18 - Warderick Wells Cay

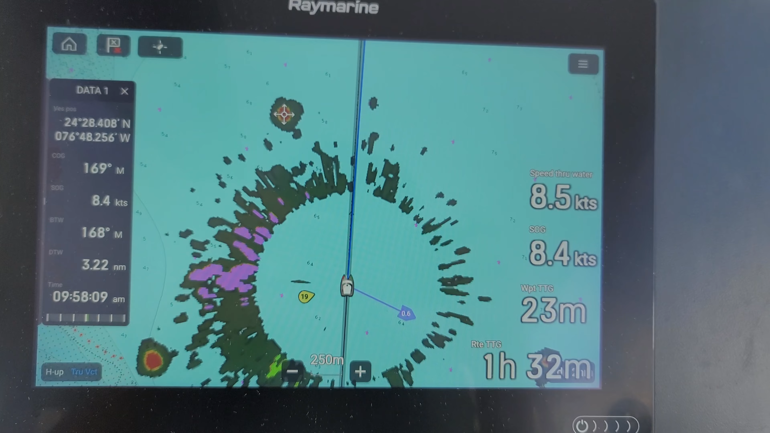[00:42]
there's a cloud of rain squall just up ahead here tracking it on radar it's 0.8 nautical miles out is
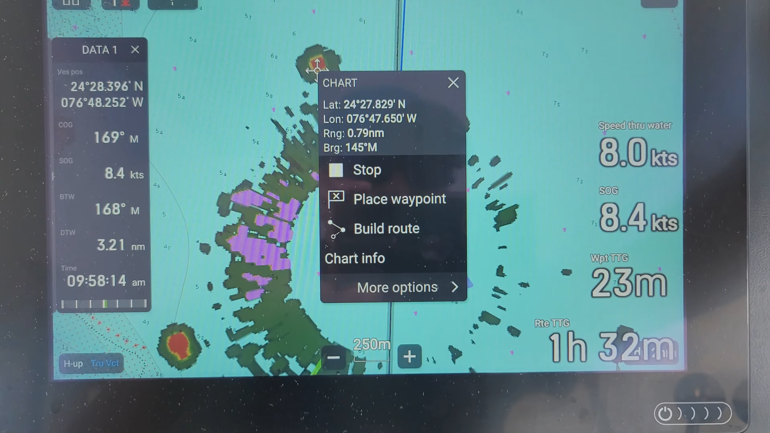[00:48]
0.7 nautical miles so I don't think we'll hit it it's going further away from us faster than we're catching up